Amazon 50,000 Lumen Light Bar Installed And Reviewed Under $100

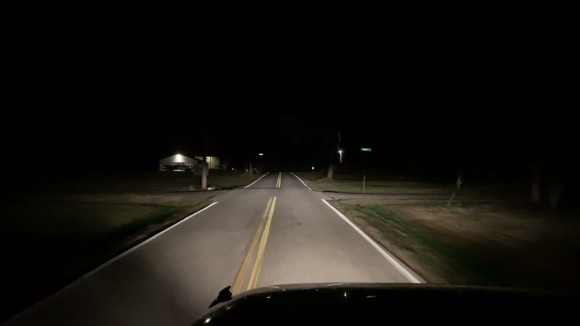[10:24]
all right just so you know this is just the headlights and we'll go just factory brights all right here's that little light bar it does really good oh man it does really good but it's uh doesn't have real long range so i'll go with the big light bar see what we got here
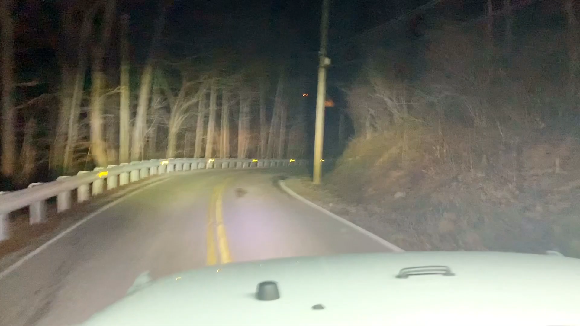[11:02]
oh man this is amazing turn those off for a minute that's just the brights that's brights versus what was on oh my god oh my god here we go again check it out there's no brights there's brights here comes the big light bar wow
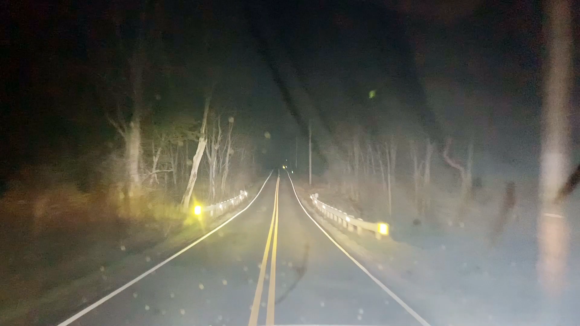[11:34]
holy crap and a little light bar with it it's like really a foggy i'm in here yelling and stuff i got my my windshield all fogged up but it is unbelievable Jesus look at this